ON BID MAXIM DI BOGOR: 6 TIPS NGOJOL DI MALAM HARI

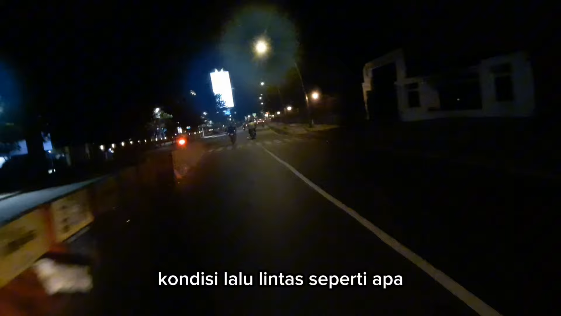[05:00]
kondisi lalu lintas seperti apa, masih ramai enggak, masih kondusif enggak, ya kan?
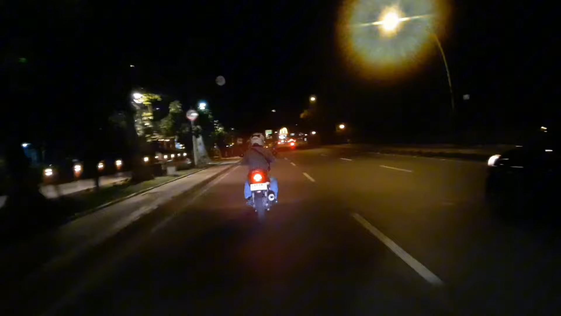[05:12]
Karena kan di jalan itu kejahatan itu mengintai kita yang ada di jalan, teman-teman.
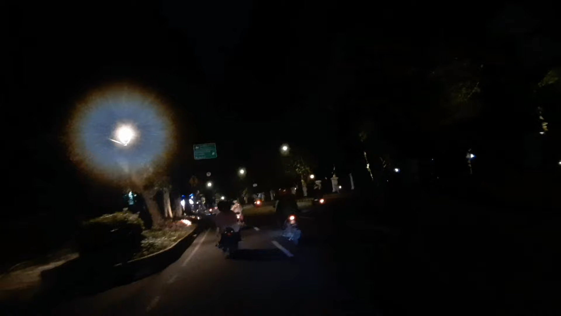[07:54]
Jogorawi warung jambu, air mancur warung jambu. Berarti kita ke arah kiri. Ah, nih ada Jakarta, Bogor. Oke, berarti kita ke kiri. Nah, nomor 5 teman-teman ya. Waduh, nih.
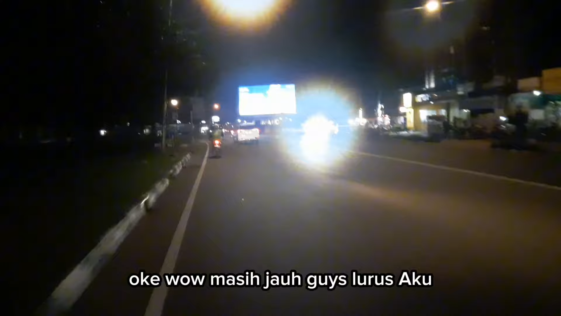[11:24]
Saya harus hati-hati di sini. Ini air mancur.